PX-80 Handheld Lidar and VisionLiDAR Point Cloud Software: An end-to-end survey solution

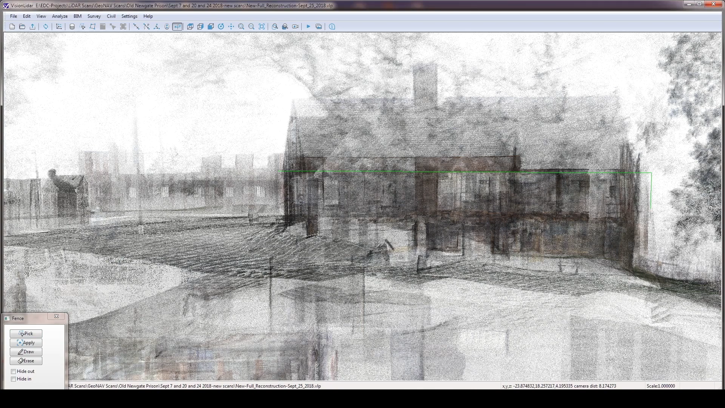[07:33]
you can see through the entire point cloud, so it gets a little fuzzy.
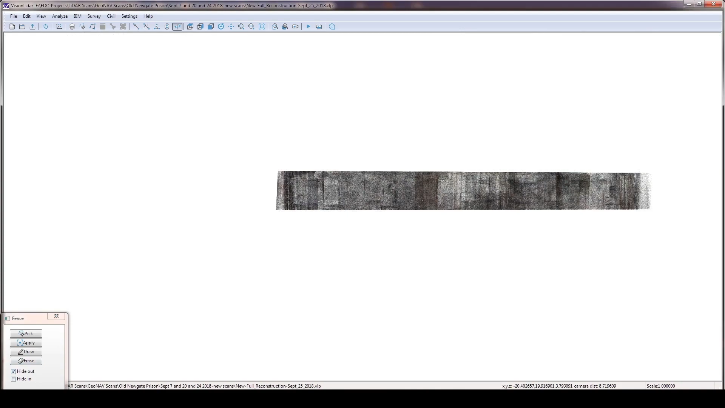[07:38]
And that's why I use the fence command to isolate different areas. And so here's a floor plan of the building.
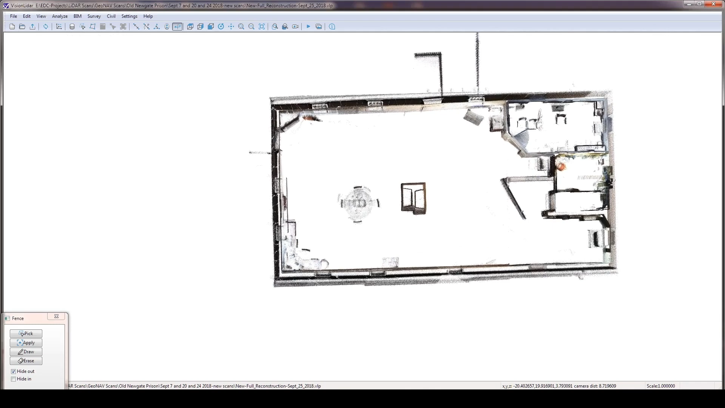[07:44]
And it really is that fast once you have it captured.
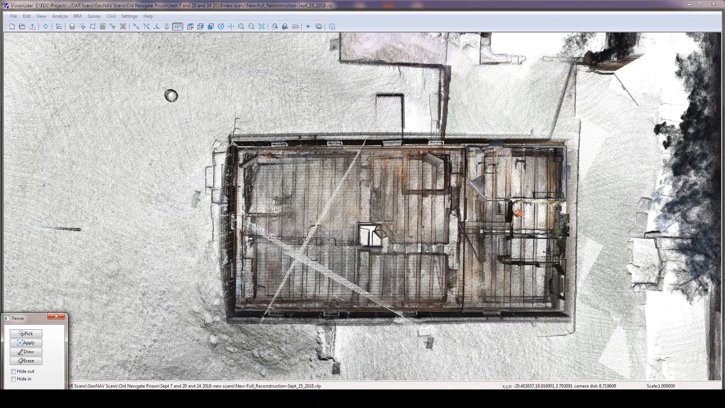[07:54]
And by toggling or hiding certain things and unhiding,
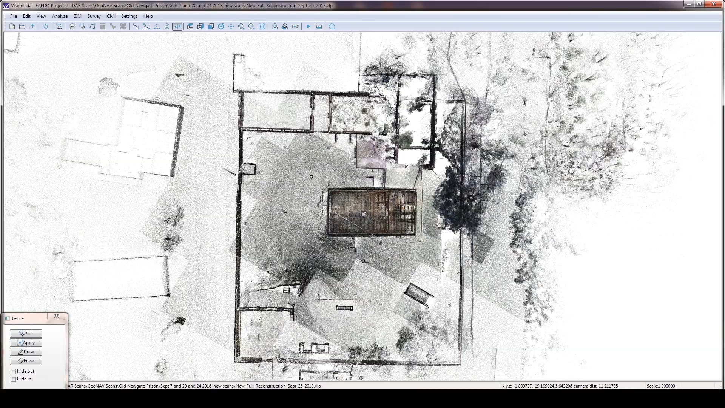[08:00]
you can go back to showing the entire site.
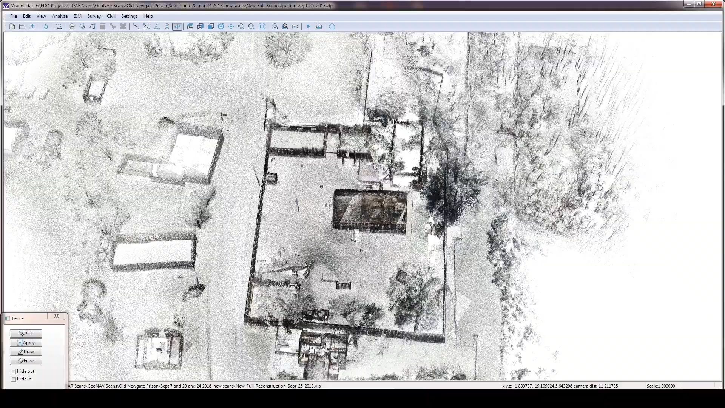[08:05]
But with the software, we can rotate the scene to bird's eye views or oblique views.
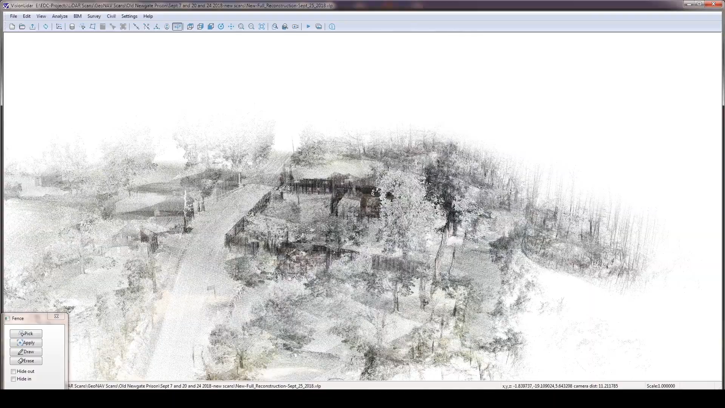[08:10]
But look at the topography there to the right.
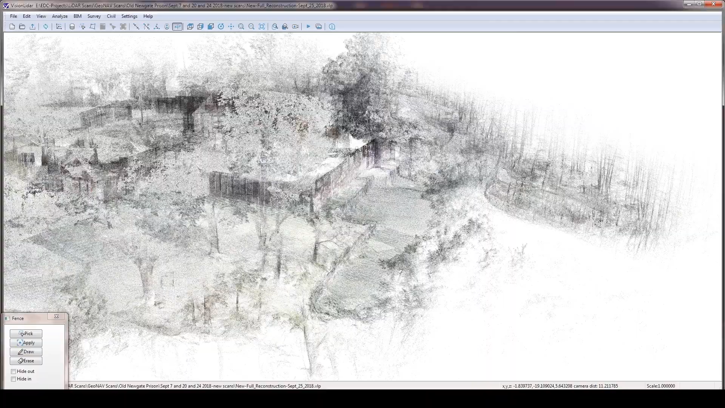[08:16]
The focus, the terrain, the terracing, just incredible, the detail that's captured.
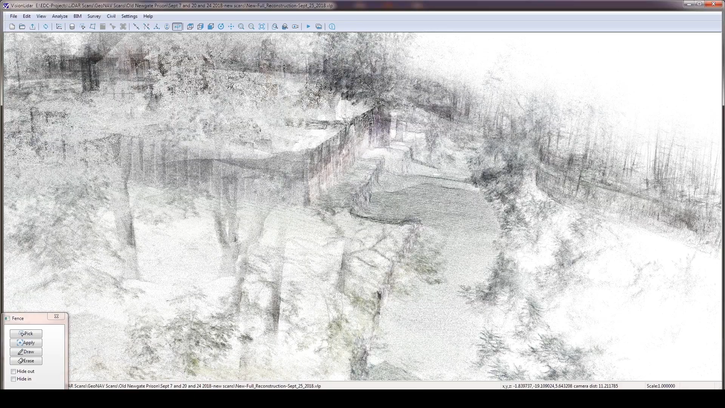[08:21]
Again, this scanner has two to three centimeter resolution.
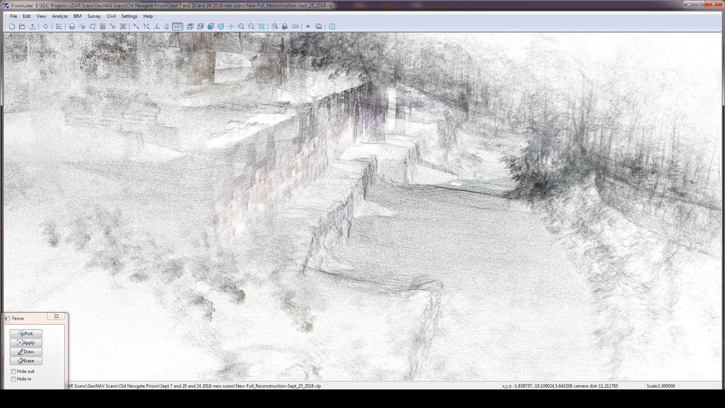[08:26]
And that's pretty darn good.
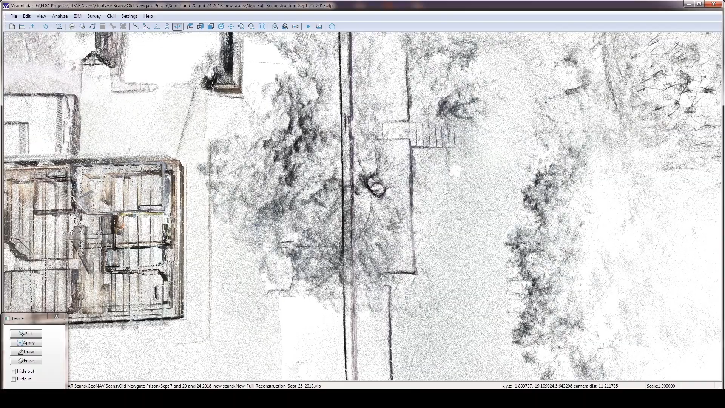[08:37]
so the colors pop and are more vibrant versus on cloudy days. However, if you're using photogrammetry with a camera, you're going to want the cloudy days. So you have to decide what the purpose is of the work, the task at hand that you're focusing on for that day.
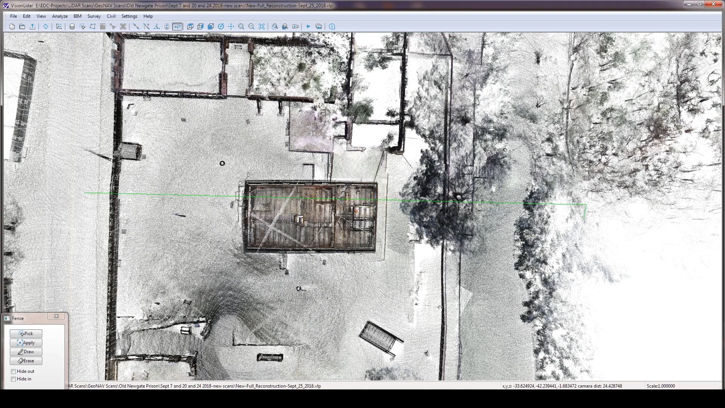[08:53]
So here's a cross section from the road through the prison walls, through the prison building,
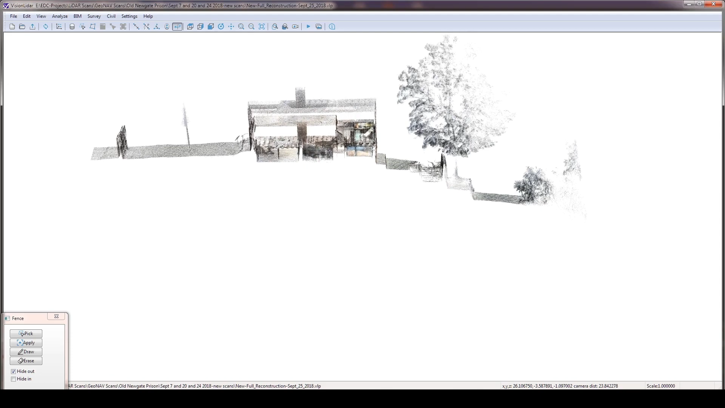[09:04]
beyond the wall to the right hand side there and down the terrain. I look at the cross section. You just can't beat it. It's fantastic.
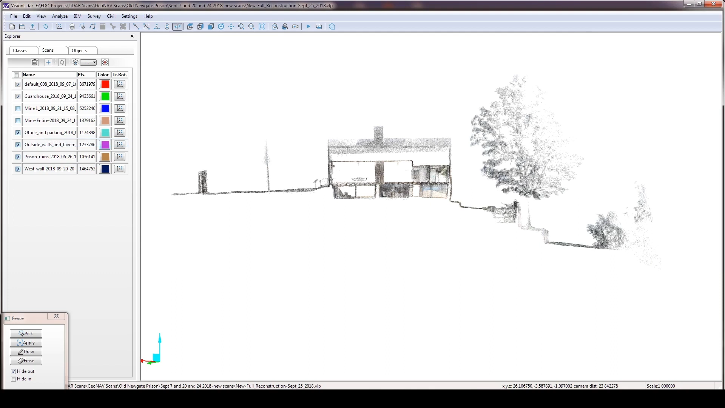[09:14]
When I'm using the scanner to maintain the accuracy,
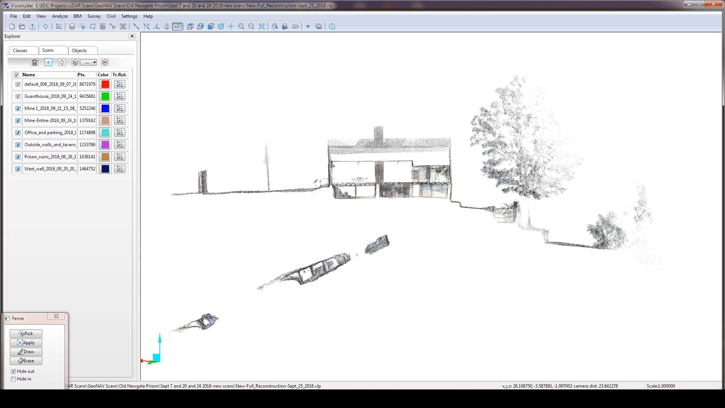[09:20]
I like to walk back and forth six to eight to 10 feet apart from previous areas.
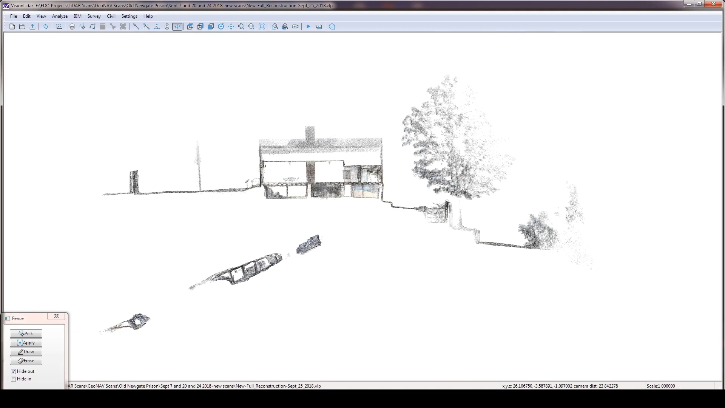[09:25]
And so that I'm maintaining that accuracy of two to three centimeters.
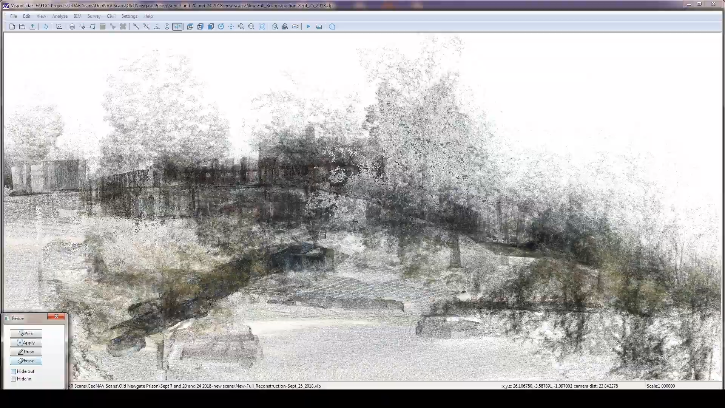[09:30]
The scanner picks up or captures data up to 80 meters in every direction.
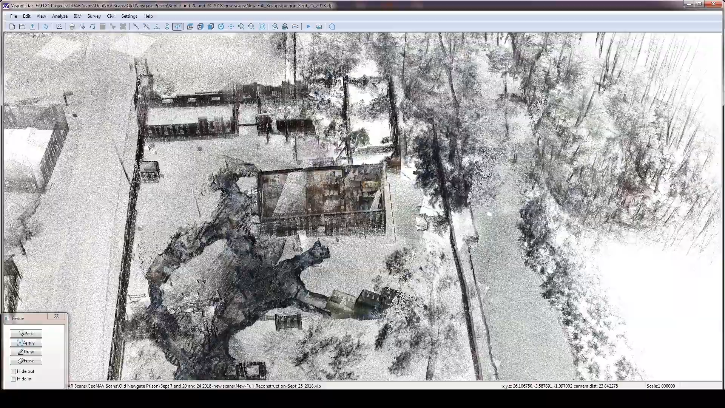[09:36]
But you need to note that the farther away you are from the source, the less accurate the point cloud is.
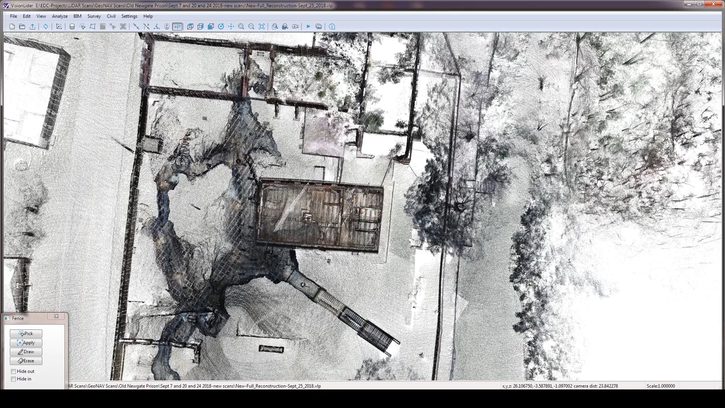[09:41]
So the greater that it's going to be away from the two to three centimeters. So now we're looking through the ground elevation to the underground mine and copper mine and prison. It really was a prison holding area during the Revolutionary War.
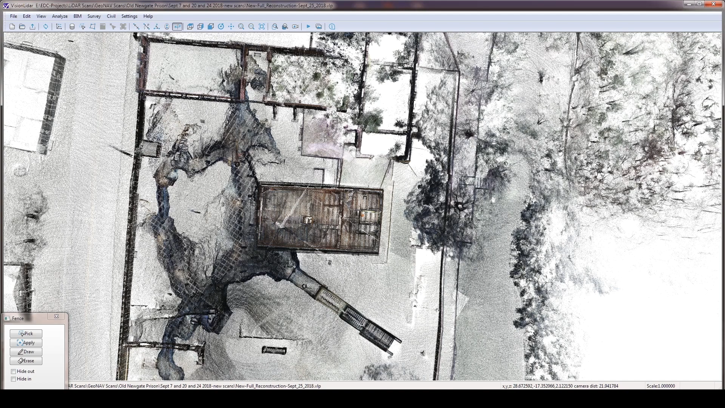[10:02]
And by capturing both above ground and below ground,
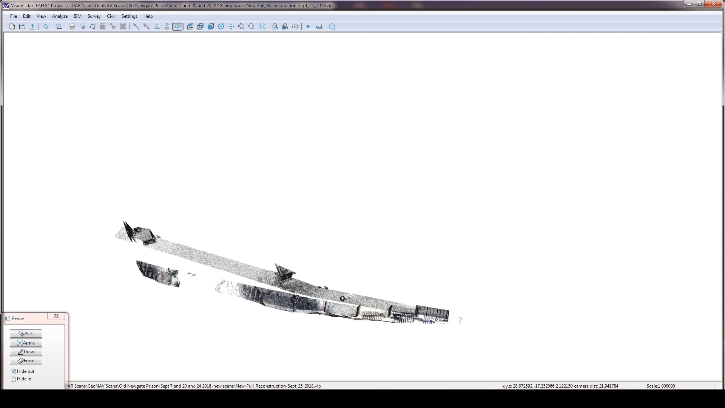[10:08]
I was able to show the State Historic Preservation Officer and
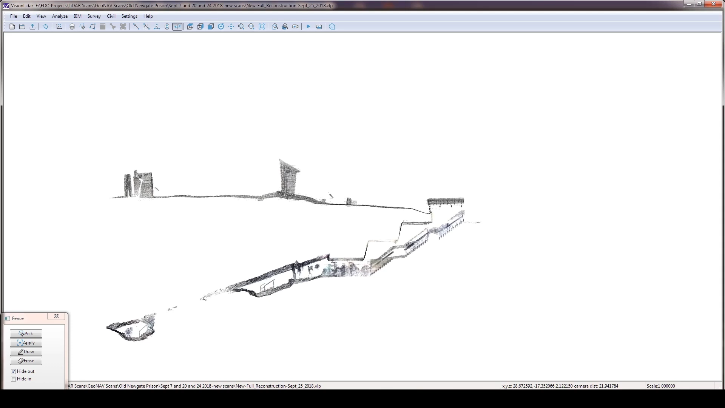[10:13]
the director of the site the relationship between the above ground and the below ground for the first time ever.
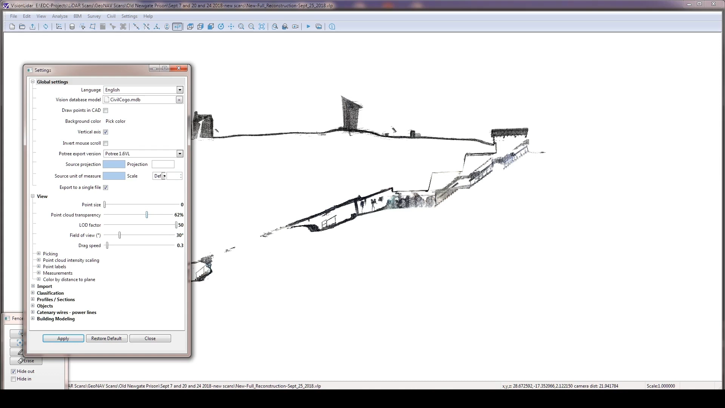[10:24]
They were really impressed by it. So here we're changing the transparency of the point cloud, making things darker. So it's more legible.
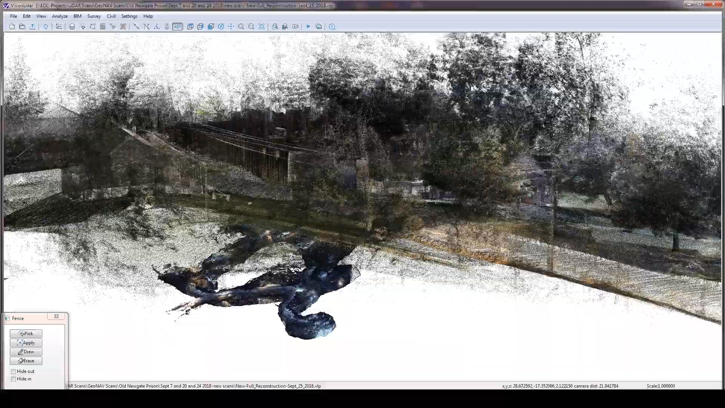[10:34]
The staircase is not historic dates to the sixties or seventies, I believe,
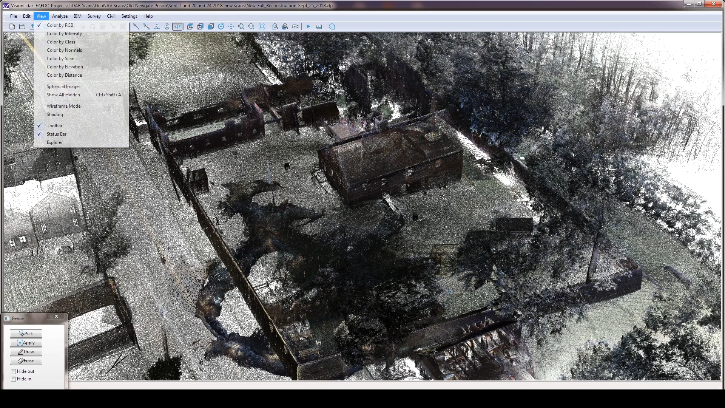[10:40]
for a visitor interpretation so that visitors could get down into the copper mine.
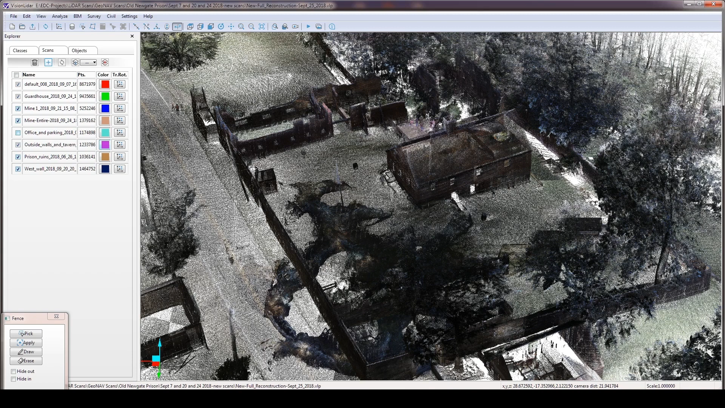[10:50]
And as you hold the scene still for long enough that you can see it populating,
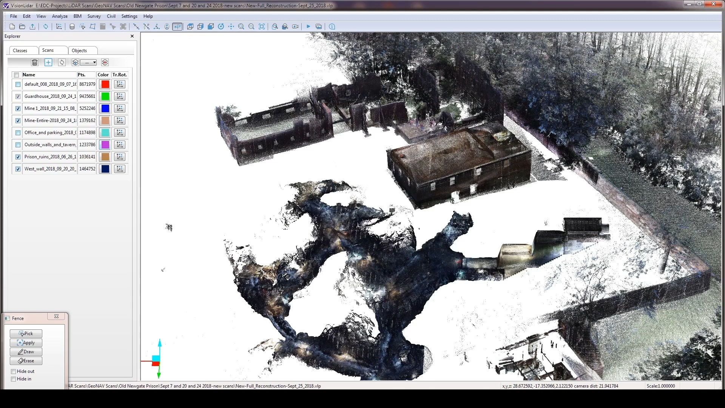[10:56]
that the software is set up so that it reduces the number of
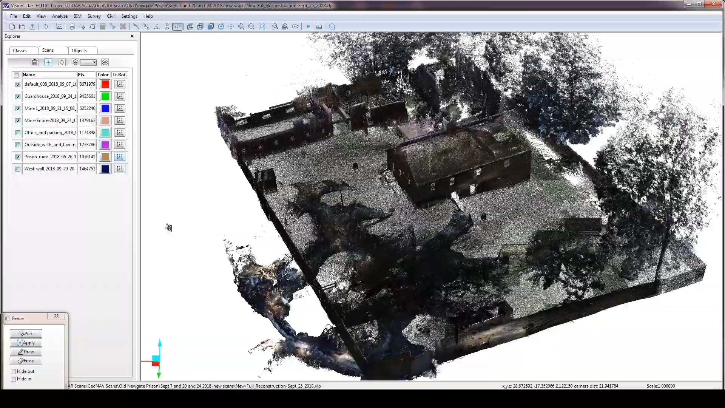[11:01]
points when you're rotating it and turning it because of the large number of points that a project may have. But once you hold it still, they all populate so it becomes visible.
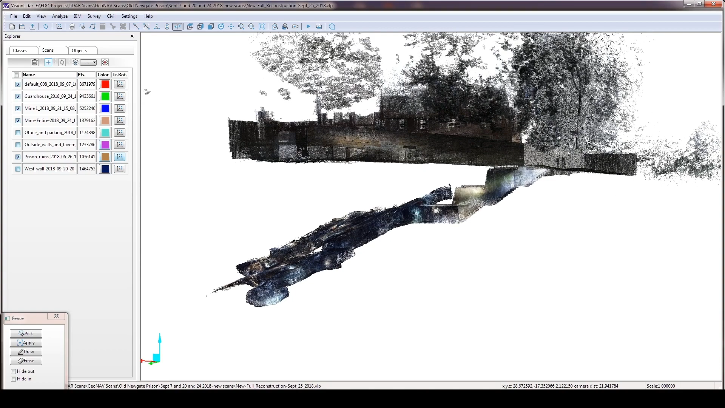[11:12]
And there's the relationship between the underground copper
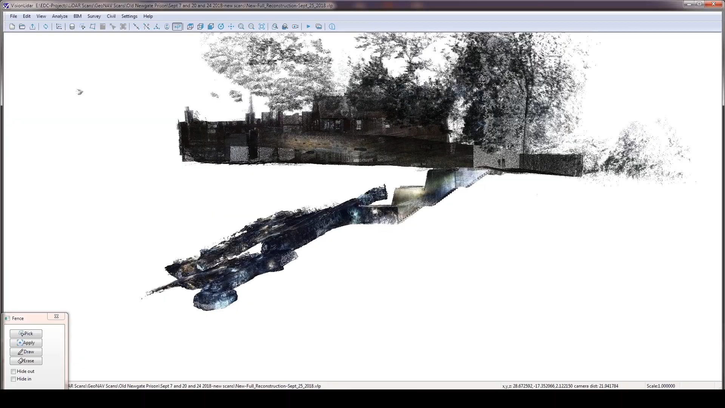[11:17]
mine and prison and the above ground prison wall.
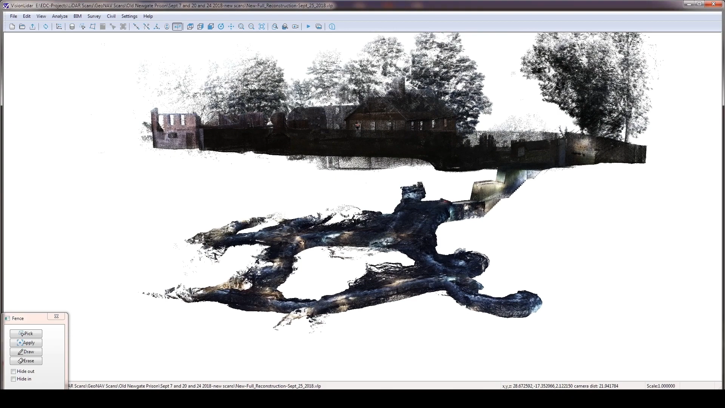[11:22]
Again, you're looking at 12 different scans that included the tavern and the farm across the street, as well as the woods on the downhill side of the slope.